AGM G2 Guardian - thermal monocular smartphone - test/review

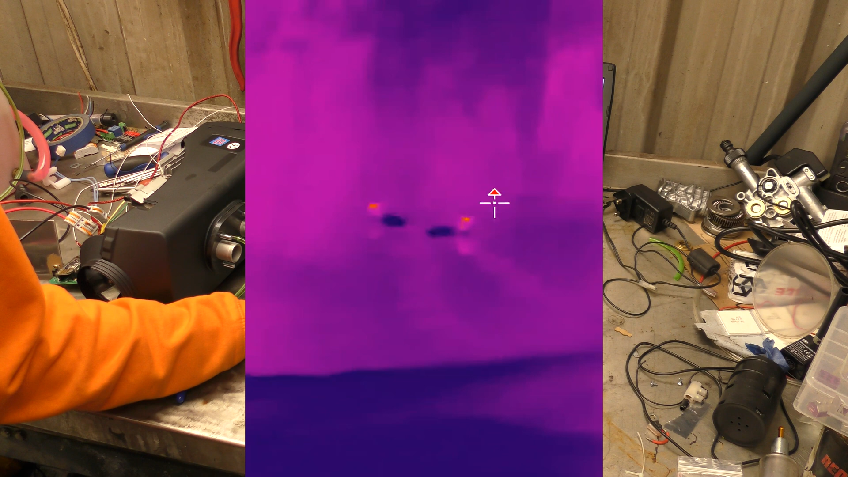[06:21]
but hopefully you can see there, I'm doing a bit of auto focusing,
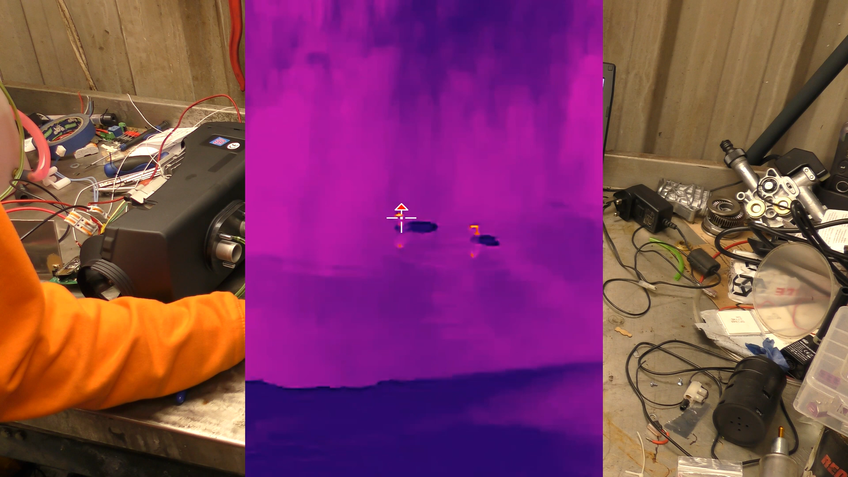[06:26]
obviously ducks are really well insulated, and only their teeny tiny heads are, you know,
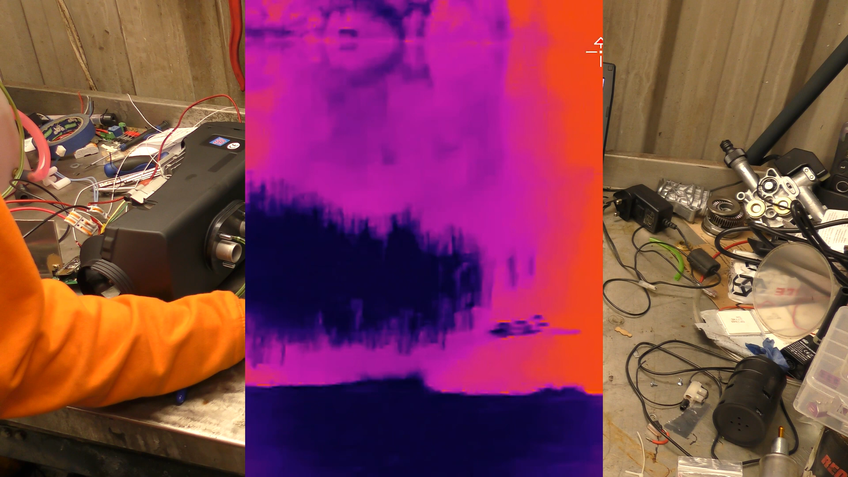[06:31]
their eyes basically are uninsulated, and given off heat sources,
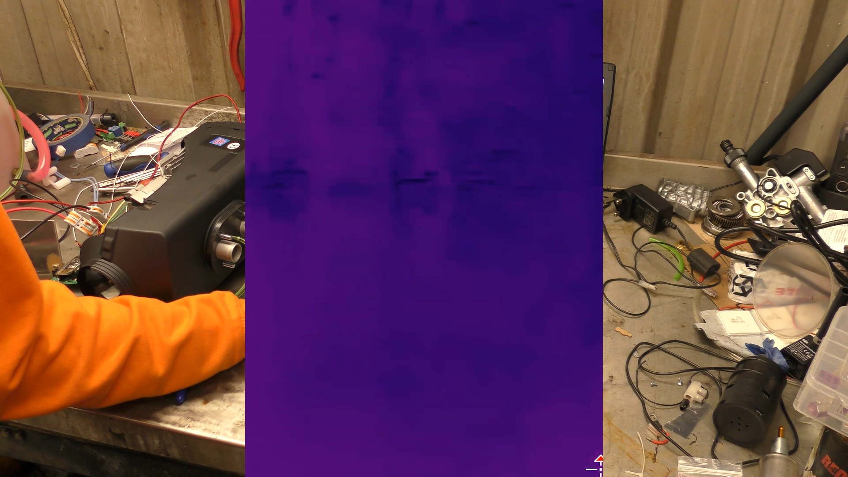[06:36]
that's me scanning the body of water again for more creatures, but, it's just,
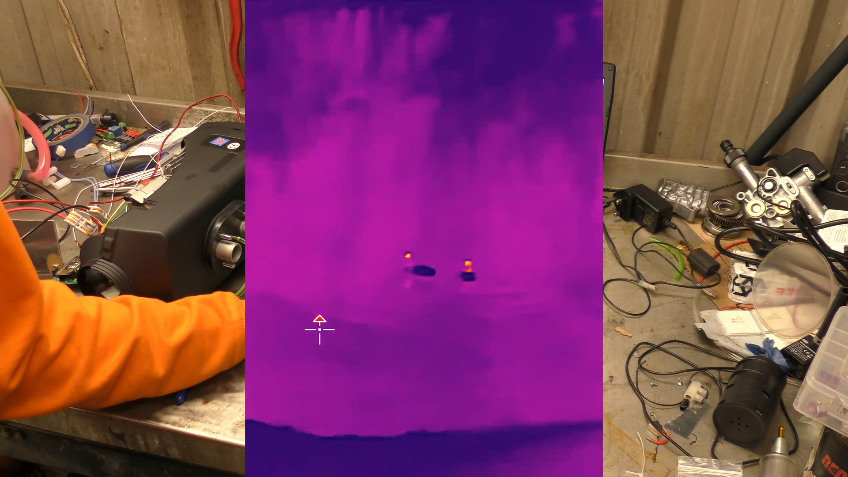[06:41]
basically those two ducks and a few other ducks, and, then I went out, and, back in some other fields, and there's, maybe I found a horse,
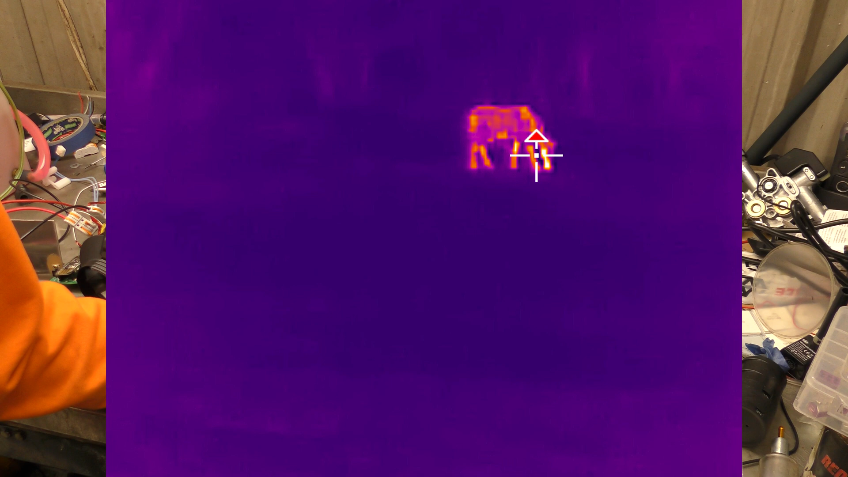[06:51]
it was really easily to spot, because it's horse shaped, and it's got four long legs, did I do a video of a horsey's? Yes, there's a video of one of the horses,
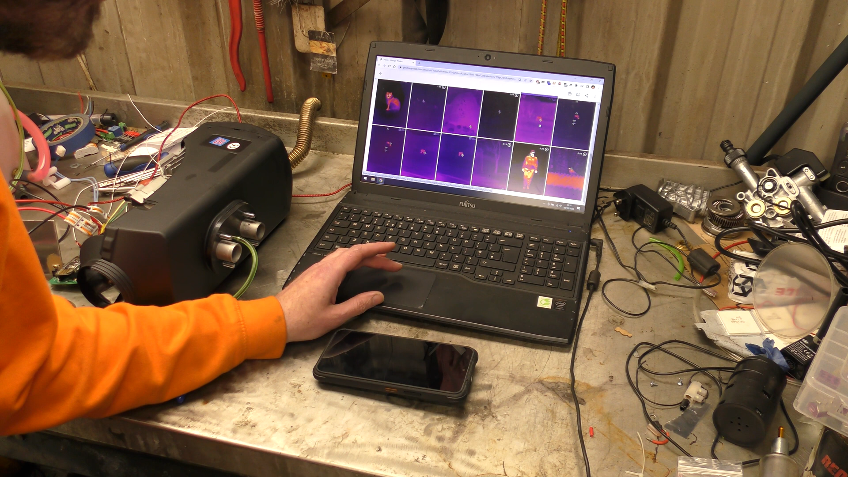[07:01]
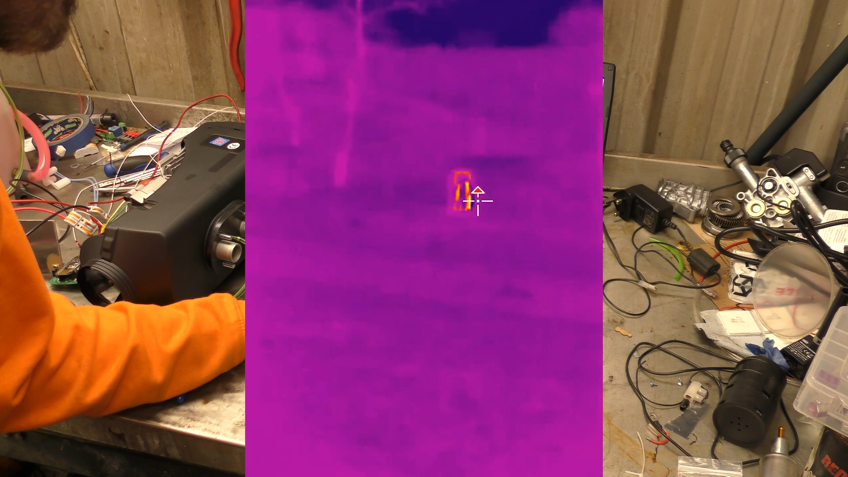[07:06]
two horses, again, quite far away, in a field, I'm standing at the fence, that's two horses, and, because the phone has real auto focus, it's not just a fixed focus lens,
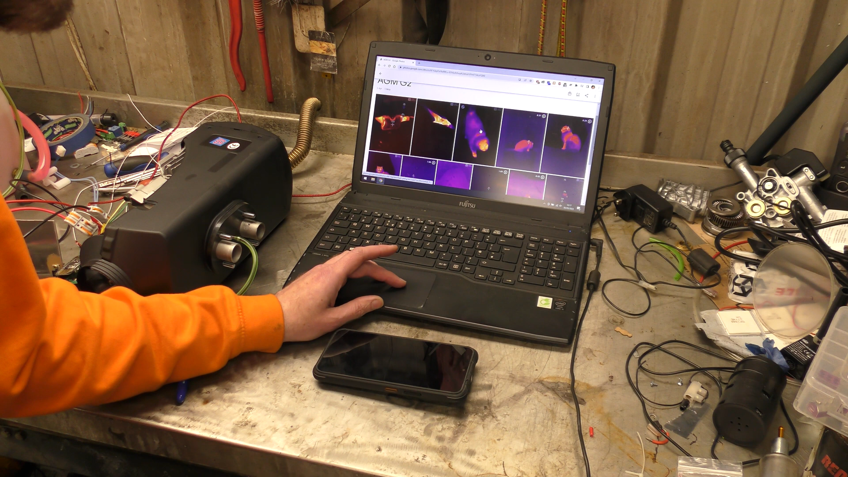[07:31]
that's my friend's cat, this is a, I'm not going to lie, this is a, fairly, creepy video, because cats have got really, really thick fur, basically, all you can see is,
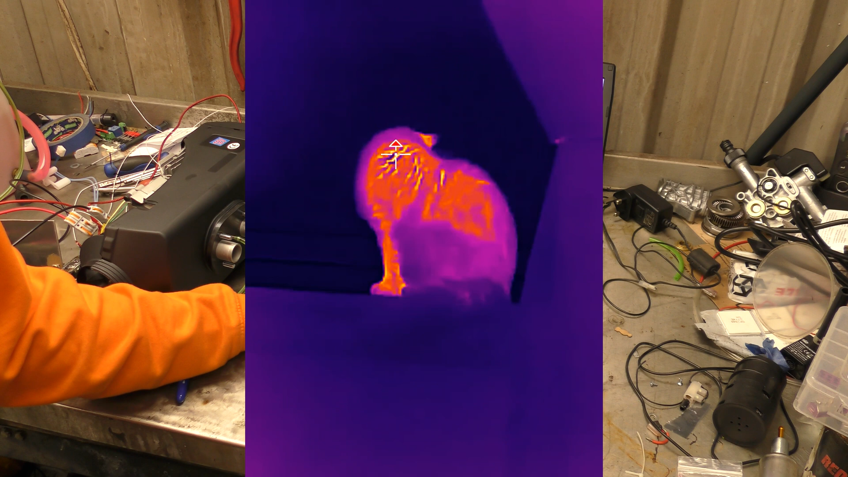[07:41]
like, a hot cat skull, you can see the cracks in, in the cat's fur there, where the, the real heat is coming from their body, but, that was a cat, sitting on the window ledge, and, eventually got it to turn around to look at me, by making cat noises, like, and calling its name, but, there's its creepy, like,
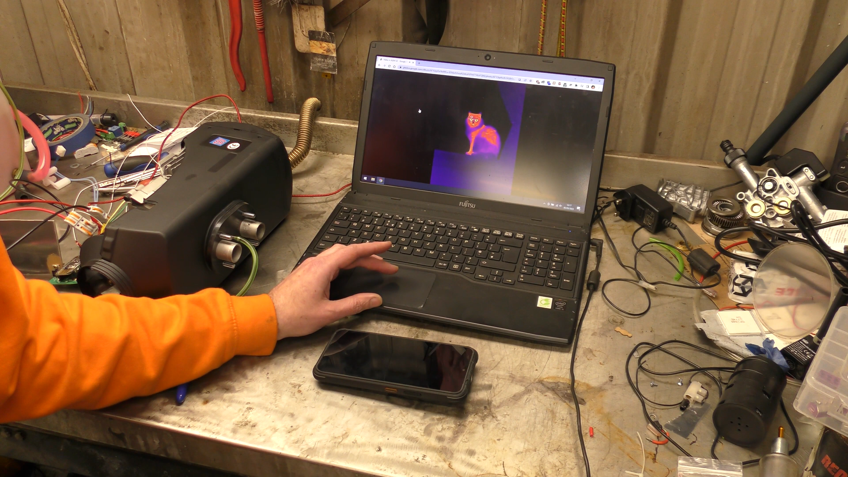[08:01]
hot cat skull, yeah, cats are creepy at the best times, they're even worse, so, in thermal, just a picture of the cat, there was it, walking towards me, you can basically see its head's the only hot bit,
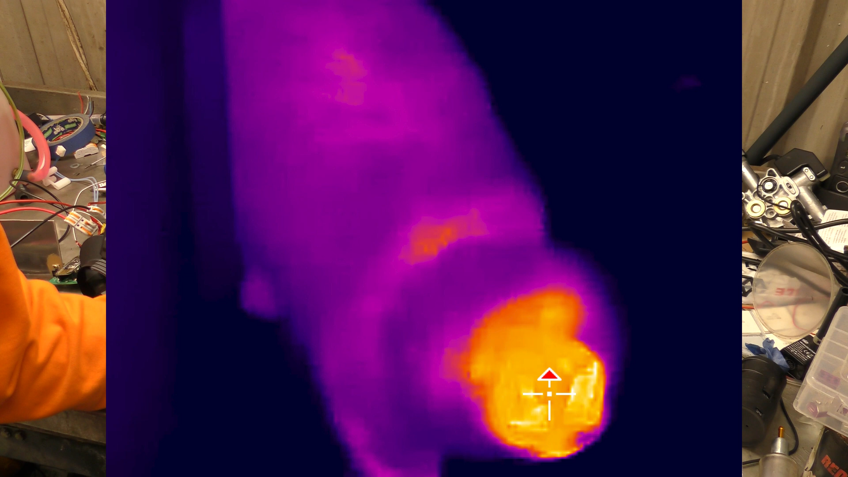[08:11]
yeah, that was me, out, playing, and, oh, that's a hot, diesel, heater,
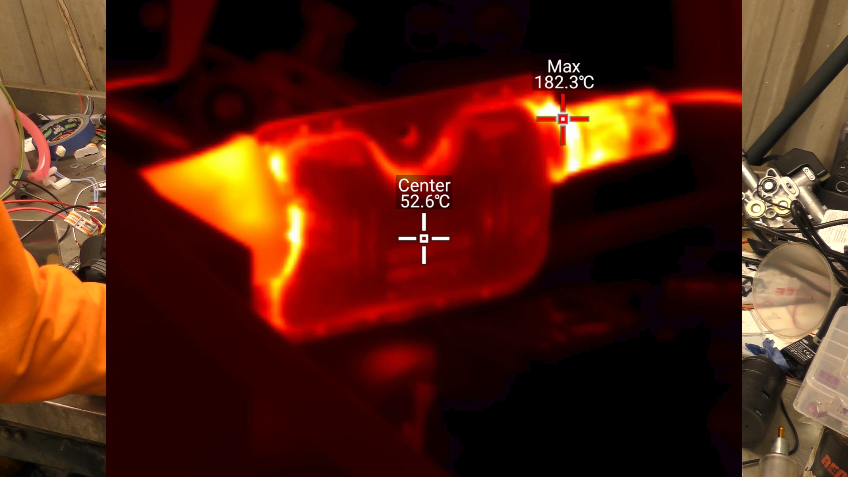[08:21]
On screen: max 182.3°C
exhaust, I have to say, the only,
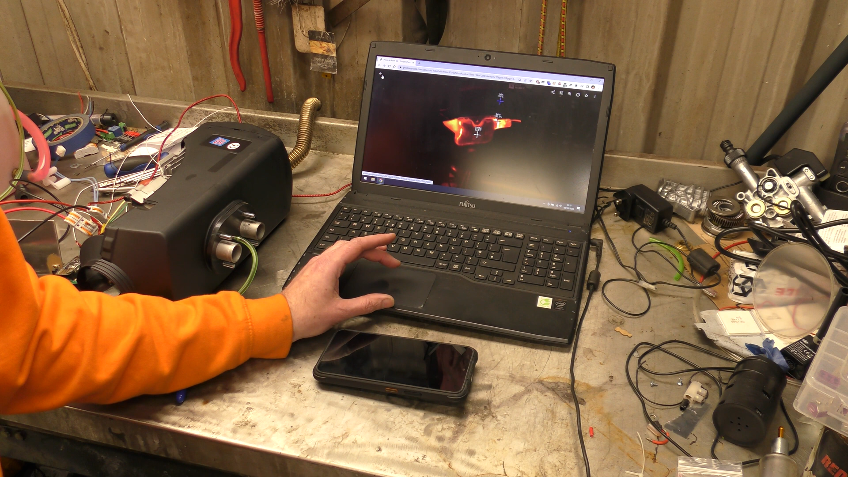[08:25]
I don't know if I've said it in the video yet, or not, but, for the, outdoor, we'll call it the hunting mode, where you're, tracking animals, or searching, rescuing people, that side of the app, is brilliant, the slight letdown,
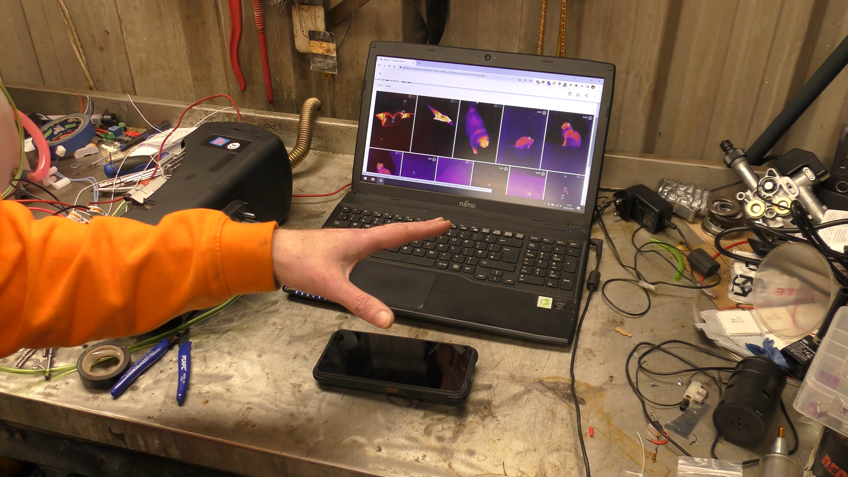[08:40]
is the, we'll call it the thermography side of the app, where you're, maybe, indoors, and you want to compare, the temperature from wires, and things like that, it's not the sensor,